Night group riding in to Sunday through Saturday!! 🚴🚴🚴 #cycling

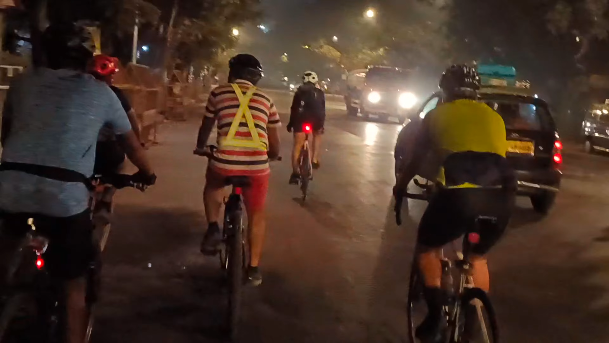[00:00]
फ्रेंड्स, वेलकम बैक टू माय चैनल साइकिलिंग दीवाना उमंग।
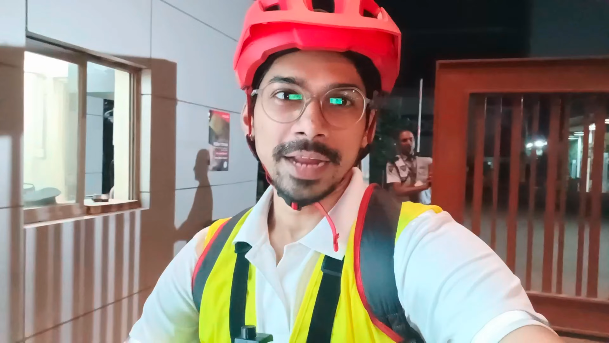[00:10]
सो आज हम नाइट राइड कर रहे हैं, टाइम हो रहा है 11:30 एंड हम लोग जा रहे हैं नरीमन पॉइंट। और मेरे साथ में अभी यहाँ से एटलीस्ट 7-8 राइडर्स हैं। सो हम अभी चालू करते हैं।
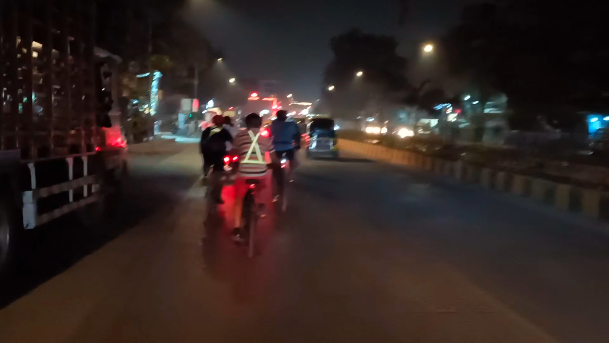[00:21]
सो हम लोग देखे थे कुल्ला से निकले हैं एंड टूवर्ड साइन जा रहे हैं अभी। तो फ्रेंड्स, अभी हम लोग साइन पहुंच गए हैं। सो देख सकते हैं आगे बाकी के राइडर्स चल रहे
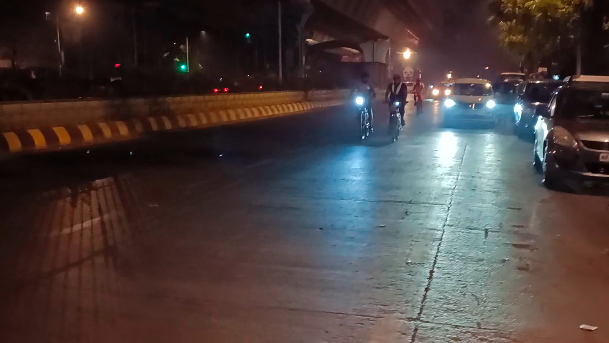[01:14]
ये देखो सब लोग आ रहे हैं अभी। बस ये एक बंदा पीछे रह गया है। ये ओके, अब इसको मैं फॉलो करता हूँ। उनका वीडियो लेते लेते मैं पीछे हो गया हूँ। अब मैं स्पीड बढ़ा रहा हूँ, अपनी पावर लगेगा।
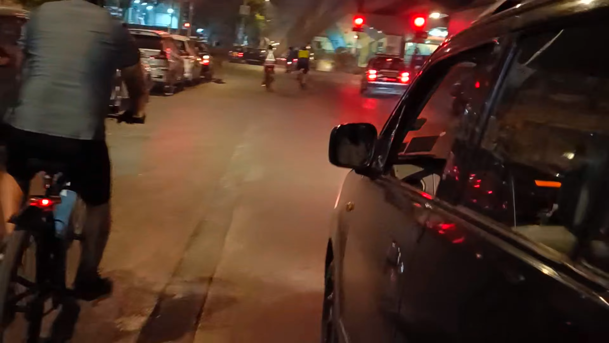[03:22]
ये बीच में रोक के क्या कर रहे हैं? गाइस, आप लोग ने भी सुना, ये रेस बोल रहा है। ठीक है, साइकिल वाले से रेस करना चाह रहे हैं। ओह माय गॉड।
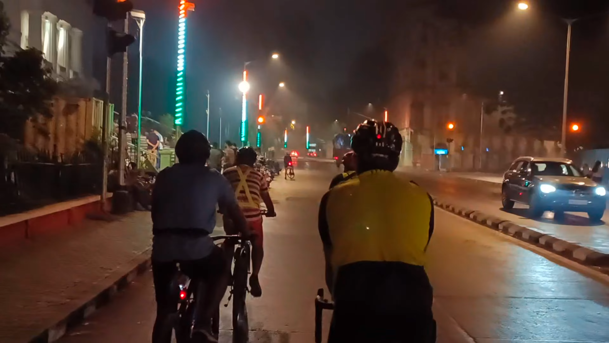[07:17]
ये देखो फ्रेंड्स, रात के एक बजे भी यहाँ पे इतने सारे लोग हैं।
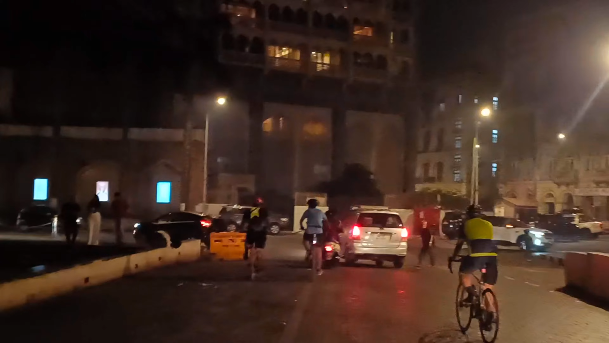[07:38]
तो हम गेट ऑफ इंडिया फाइनली पहुँच गए हैं।
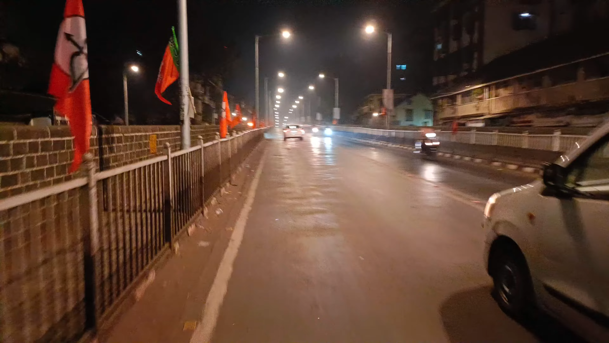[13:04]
सो अब मैं ये एल्पिशन ब्रिज पर चढ़ रहा हूँ, ये ब्रिज खत्म होते ही मैं ईस्टर्न एक्सप्रेस हाईवे पर पहुँच जाऊँगा जहाँ से मैं घाटकोपर के लिए कंटिन्यू करूँगा।
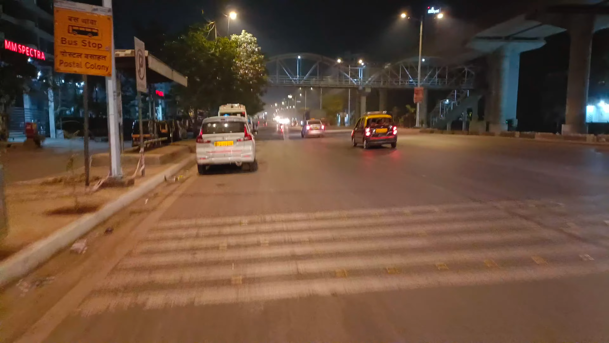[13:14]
तो आप देख सकते हैं घाटकोपर का साइन बोर्ड दिख रहा है, हम लोग बस थोड़ी दूर है घाटकोपर से।